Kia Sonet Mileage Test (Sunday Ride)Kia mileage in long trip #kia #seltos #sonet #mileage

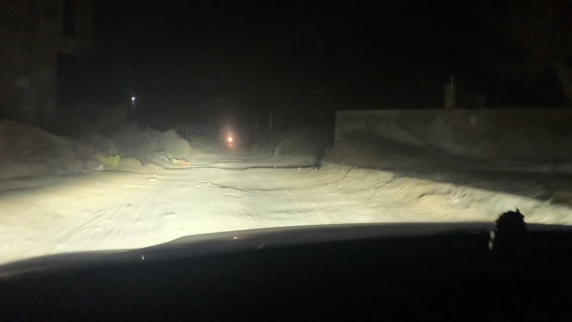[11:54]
कि अधिना गाड़ी गुमाने में कमी नहीं छोड़ रखी है देखाऊ सारी चीजें दिखा रहा है आई वे फिर फिर सिंगल रोड फिर कच्छा रस्ता अब यह फिर रोड आ गया गाउं में